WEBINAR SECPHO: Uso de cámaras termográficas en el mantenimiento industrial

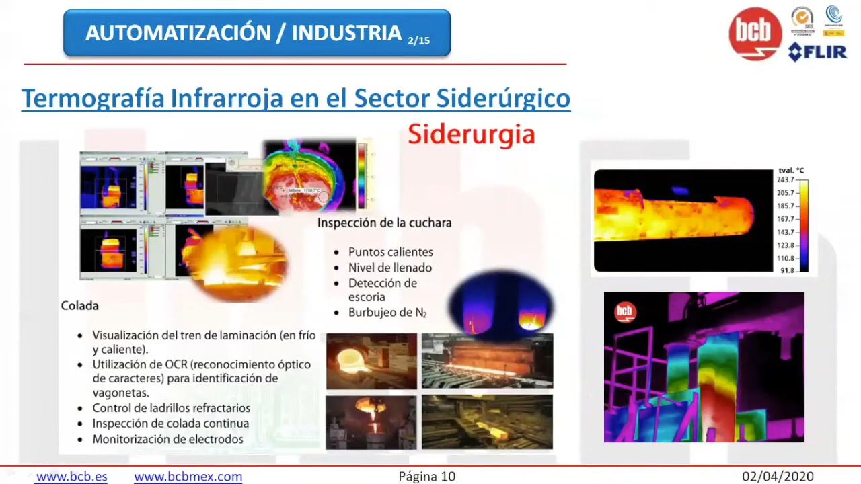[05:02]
On screen: scale top 243.7°C, scale bottom 91.8°C
y reemplazarlo antes de que el electrodo sufra un fallo y acabe cayendo dentro del horno y parando la producción durante unas cuantas horas. Aquí tenemos un ejemplo de monitorización de la cuchara. Podemos definir regiones de interés, ROIS, y comparar la medida de temperatura con algunos parámetros base para ir comprobando el estado de desgaste de la propia cuchara.
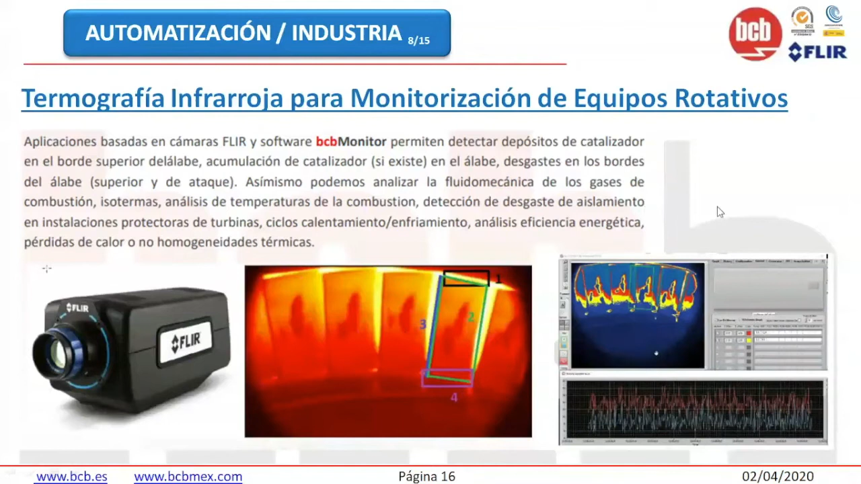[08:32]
digamos, limpiar y por otro, pues ver el desgaste de álabe. También podemos ver desgastes de aislamiento en instalaciones protectoras, analizar eficiencia energética, no homogeneidades térmicas. Otro ejemplo, pues para mantenimiento eléctrico, en instalaciones de media y alta tensión, podemos monitorizar transformadores, bancos de condensadores, seccionadores, contactores, excepciones eléctricas. Hola de nuevo, niño.
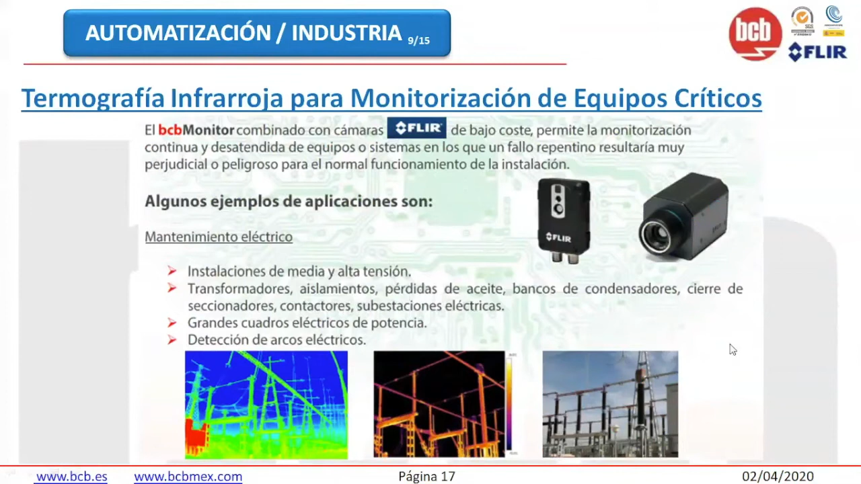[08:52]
También grandes cuadros eléctricos de potencia, detectar, pues por ejemplo, arcos eléctricos. Aquí tenemos un ejemplo de una de las instalaciones que hemos hecho, integrando infrarrojo visible y ultravioleta en sus estaciones eléctricas. Y podemos generar alarmas por exceso de temperatura que podemos enviar, además de monitorizarlas,
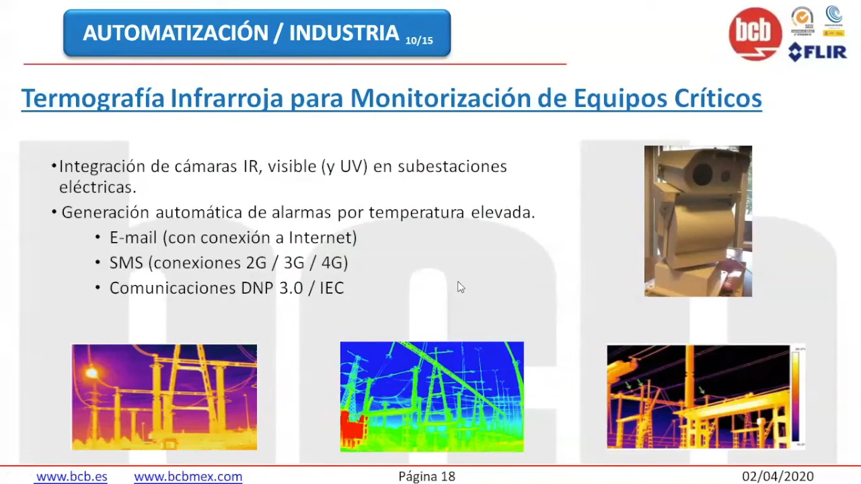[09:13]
verlas directamente en un monitor, podemos enviar alarmas por e-mail o por SMS, pues el teléfono del supervisor de mantenimiento.
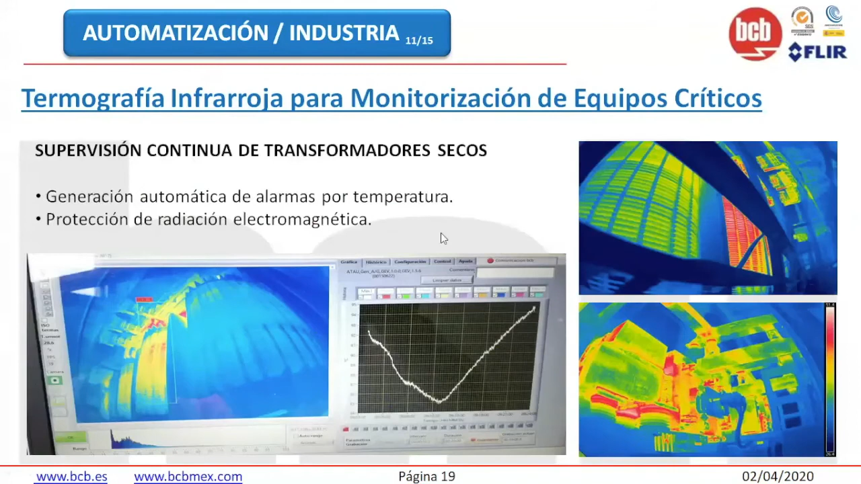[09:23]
Otro ejemplo, relacionado con el sector eléctrico, supervisión continua de transformadores secos. Igual generamos alarmas por exceso de temperatura. Otro ejemplo, ya pasando a supervisión mecánica, podemos ver desgaste en grandes motores, cintas transportadoras, rodamientos, compresores, equipos de refrigeración, niveles de tanques.
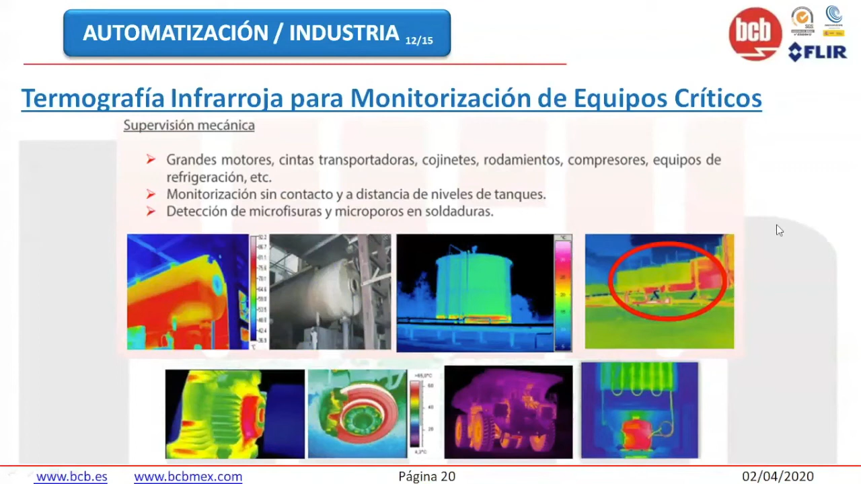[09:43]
Podemos detectar microfisuras, microporos en zonas soldadas. Aquí muchas de las posibilidades que nos ofrece el BCD Monitor. Vamos a compartir presentación, creo, ¿no, Sergio? No hace falta que os las lea todas, pero bueno, así destacaría alguna como la visualización en tiempo real de las imágenes termográficas. Podemos personalizar la paleta de colores, definir hasta 10 regiones de interés, zonas en las que queremos controlar la temperatura.
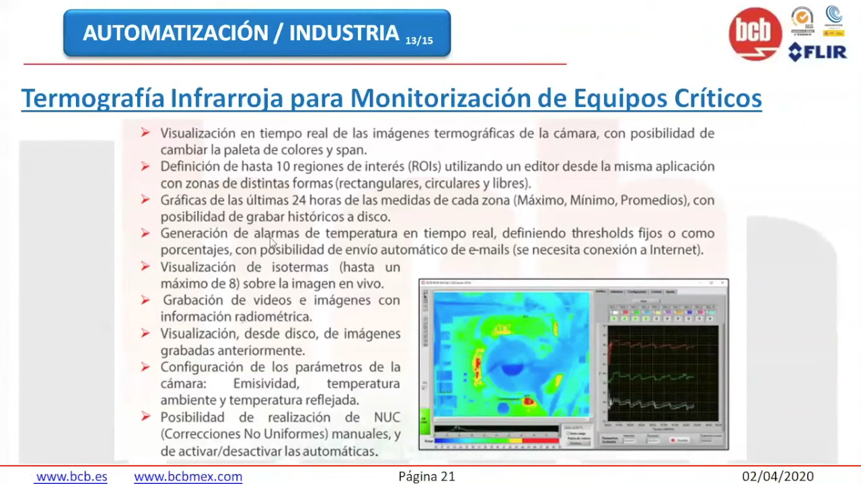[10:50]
Hoy podemos grabar la imagen, dentro de una semana vemos que hay algo raro y queremos recuperar imágenes anteriores para ver cuál era la temperatura en determinados puntos que igual no teníamos definidos en regiones de interés y podemos redefinir esas regiones de interés sobre imágenes ya grabadas. Podemos hacer en tiempo real, pero también en diferido.
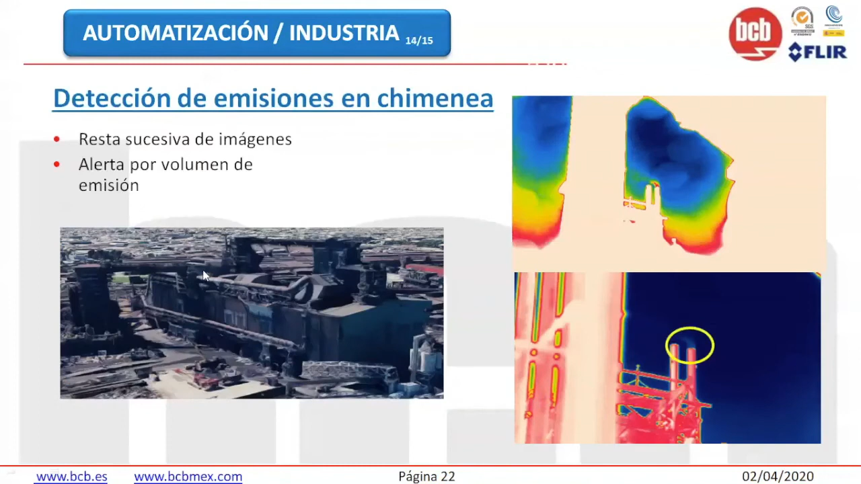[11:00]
Más ejemplos, detección de emisiones en chimeneas o ya la última que os voy a poner, que quiero tener mal tiempo, pues este es uno de los movimientos que ha hecho FLIR, que es la GF77A, es una cámara para inspección óptica de gases OJI. Trabaja en onda larga, es no refrigerada y detecta fugas de gases como el folio de azufre, monóxido de carbono,
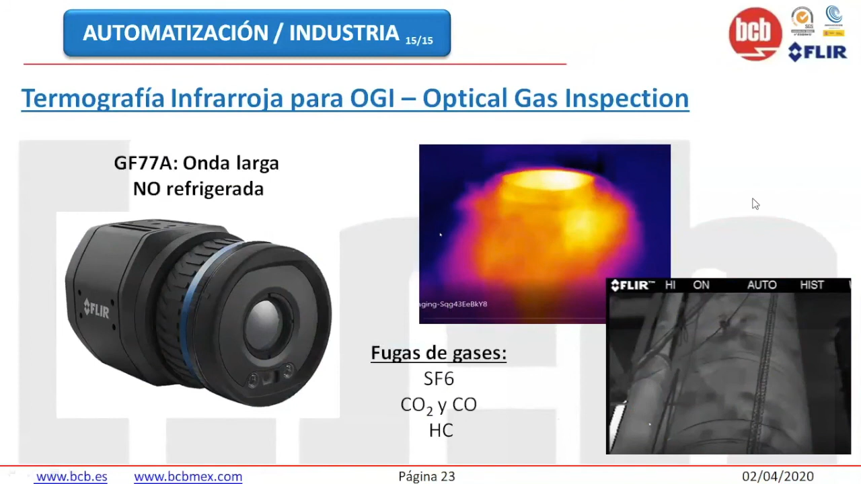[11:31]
metano y un par de ejemplitos más. Calibración de heliostatos en centrales de torre. BCD es probablemente la empresa que más heliostatos ha calibrado a nivel mundial.
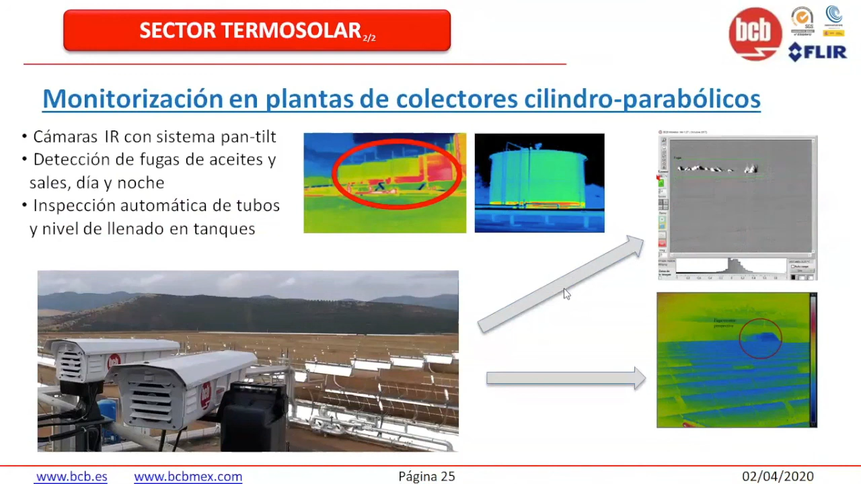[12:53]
Da igual que sea de día o de noche. La cámara termográfica lo vea igual. O hacer inspección automática de tubos y de nivel de llenado en tanques. Aquí tenéis algunas de nuestras referencias, como todos los productos de primera medida.